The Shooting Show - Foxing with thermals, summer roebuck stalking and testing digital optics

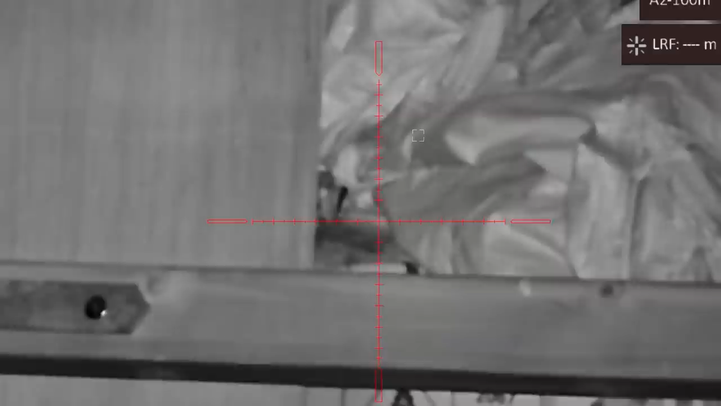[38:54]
applying precise hold over and hold under to your shots.
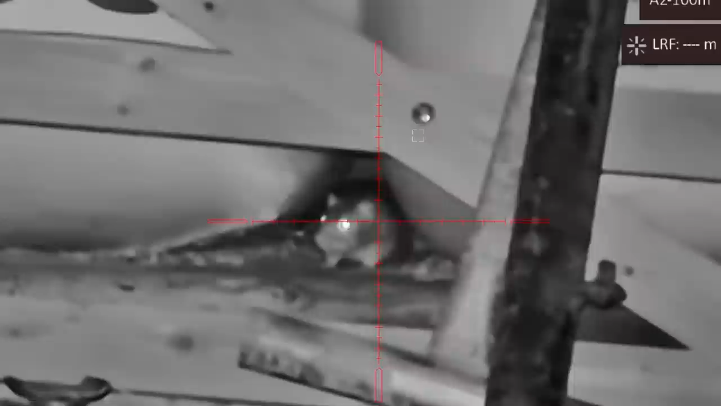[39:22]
Detection range slightly shorter than the Alpex at 400 meters, but it lends itself brilliantly to airgun shooting.